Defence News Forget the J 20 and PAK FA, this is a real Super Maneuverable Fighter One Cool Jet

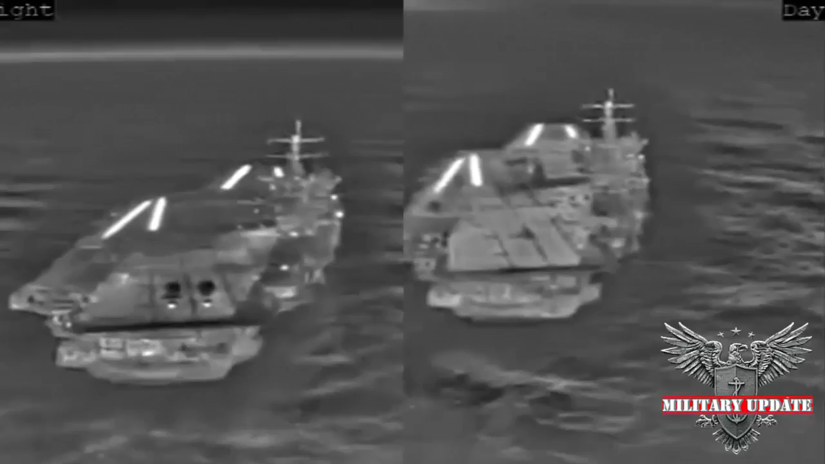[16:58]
Landings in foggy and dusty conditions are also possible with DAS.
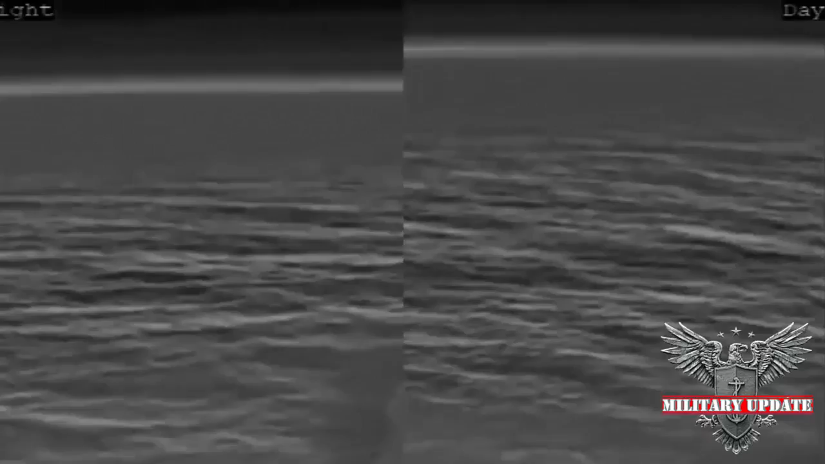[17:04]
DAS imagery is unaffected by moon illumination and urban lighting.
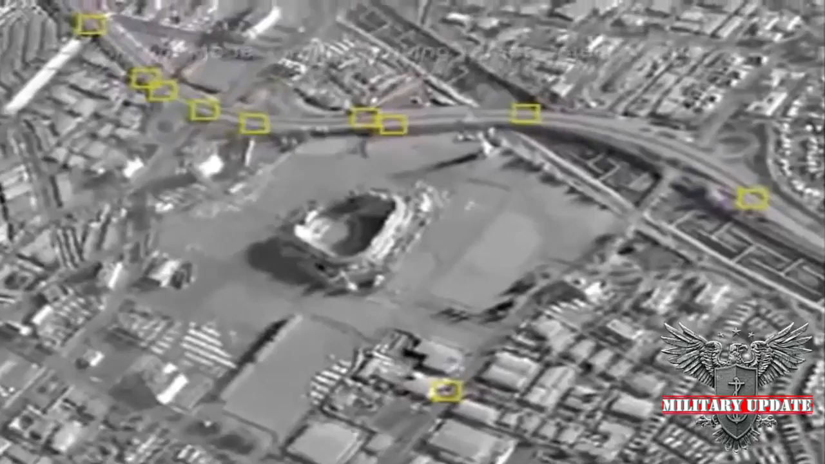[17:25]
DAS provides day and night vision spherically around the aircraft.